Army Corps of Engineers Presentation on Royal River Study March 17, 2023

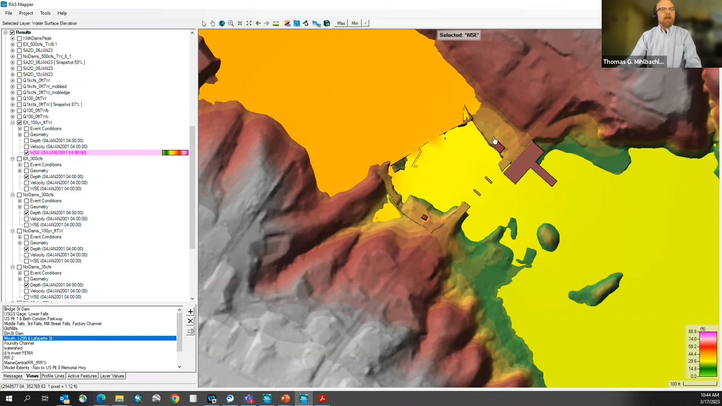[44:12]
uh you can see that we can pull those values off and that the water surface does not necessarily need to be the same across the stream such as how those 1d models would assume um and then also
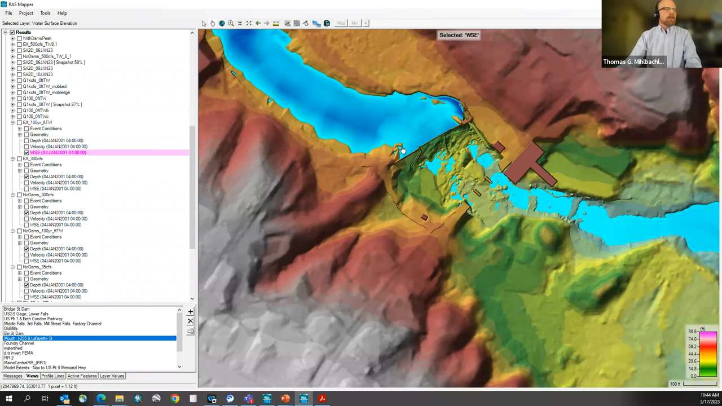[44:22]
to point out that the trains themselves as i mentioned earlier have the dams within them for the non uh for the dam removal scenario what we have done is actually removed that structure
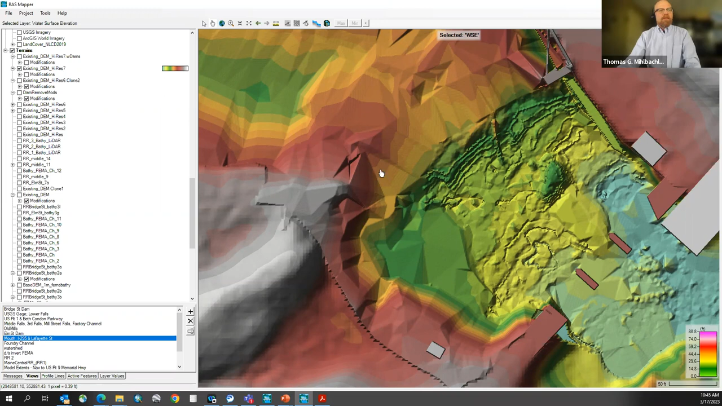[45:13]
um so and you can see that there's you know we have data up here we have data down here not so much data in between these are yet to be decided and will be developed going forward